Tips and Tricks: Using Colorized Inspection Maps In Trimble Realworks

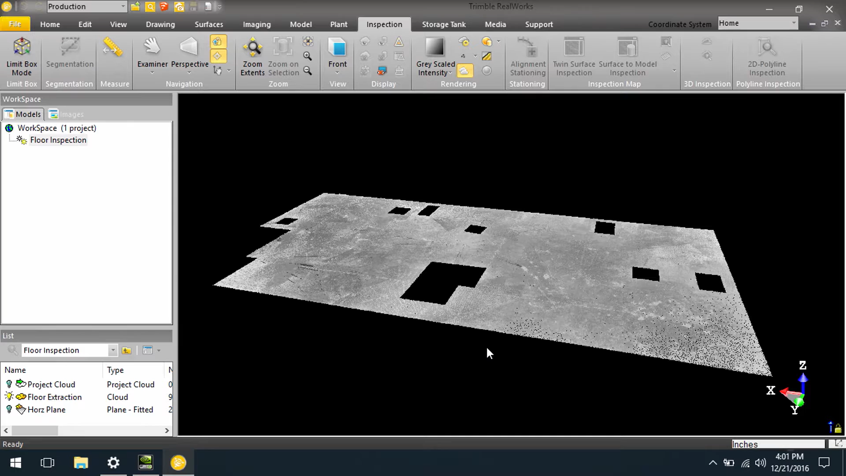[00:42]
Now here we have an example of an extraction of point cloud, which is just nothing more than a floor, but if we want to look at the flatness of this, we can actually come in and select the floor from the point cloud,
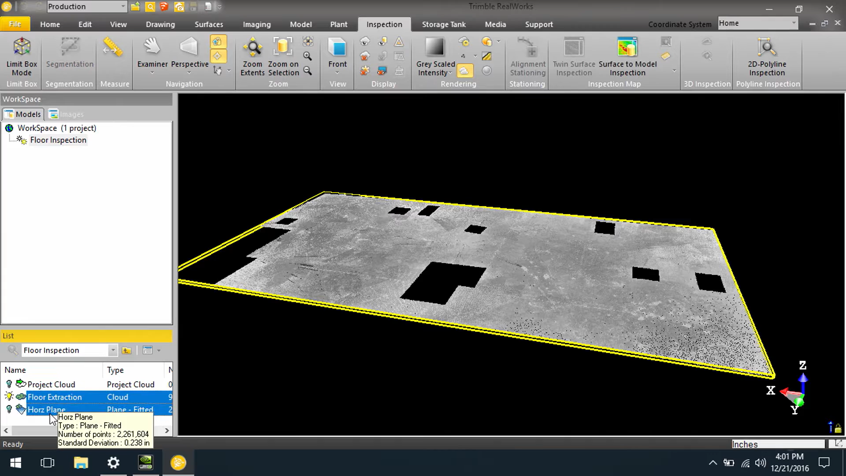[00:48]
as well as a horizontal plane, and we can do a surface to model inspection.
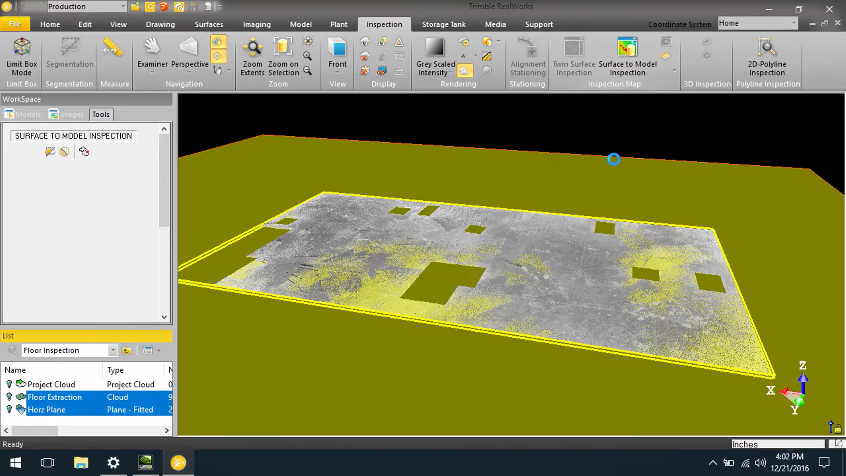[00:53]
Now in here we can set our sampling and we can preview this.
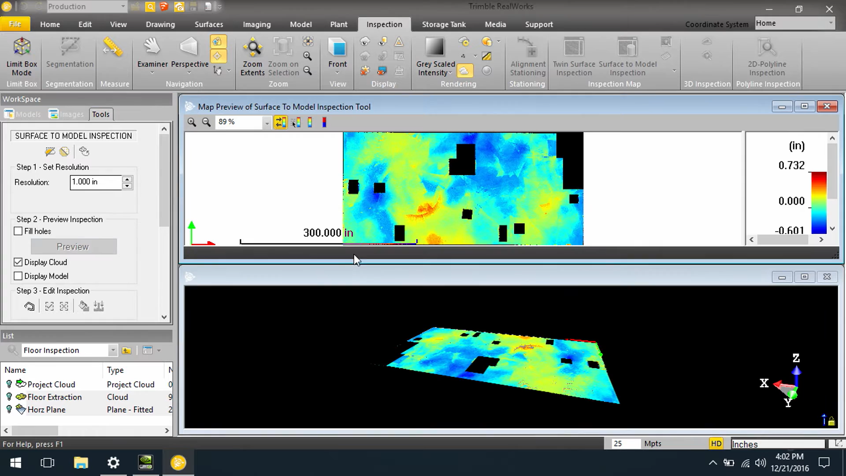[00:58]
Now what we see in this case is Trimble RealWorks has given us a colorized inspection map showing us what areas are high or low, and that's indicated by the color values. Now you can modify these color values to your liking. First, we can have a multi-color bar such as this, or we can switch to a simple cut fill color bar showing what is high and what is low,
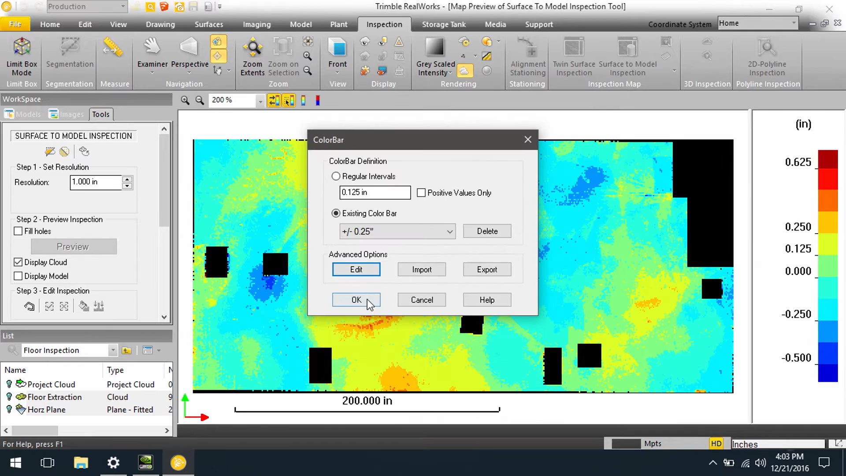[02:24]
Now when I colorize by this, it helps me identify specifically those areas that are outside of the tolerances I have specified.